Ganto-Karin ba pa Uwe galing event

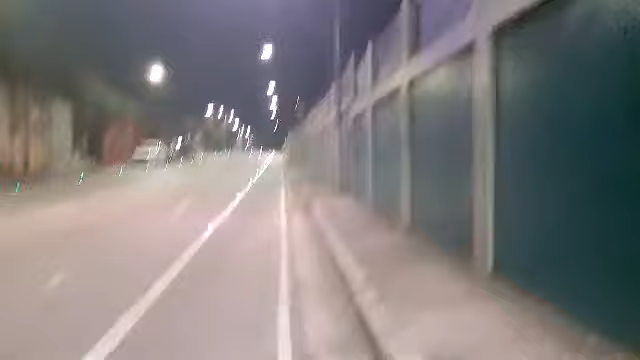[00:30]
Ito rin, huwag ng kubaw para sumakay ng bus. Wow, tao-tao, walang lahat na naglalakad dito eh.